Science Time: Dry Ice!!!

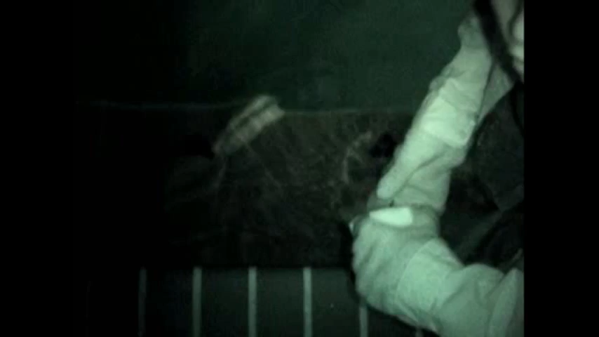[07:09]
Here it is in our pool.
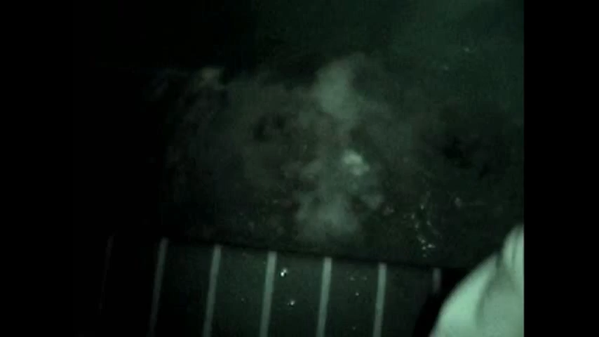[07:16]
Here we go. It's like a hot tub.